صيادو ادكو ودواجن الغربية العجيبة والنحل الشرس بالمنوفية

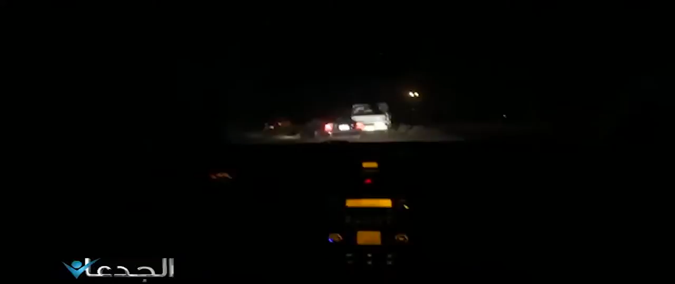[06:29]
كنا لازم نوصل للخبيزة في إدكو، أشهر مناطق استزراع أسماك البلط في مصر، قبل الساعة 2 بعد منتصف الليل، عشان عملية الحصاد بتبدأ في الوقت ده.